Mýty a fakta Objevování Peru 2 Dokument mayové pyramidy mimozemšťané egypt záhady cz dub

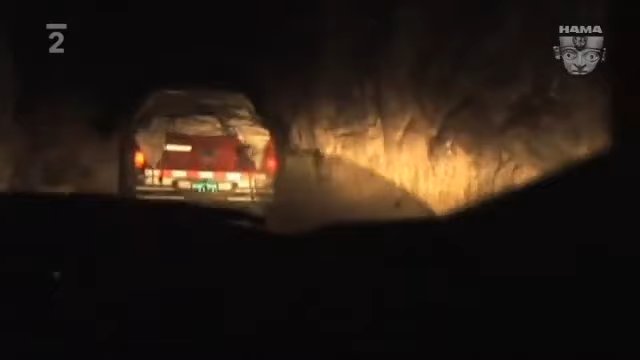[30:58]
Projíždět po ní v noci bez průvodce znalého místního terénu je dost riskantní.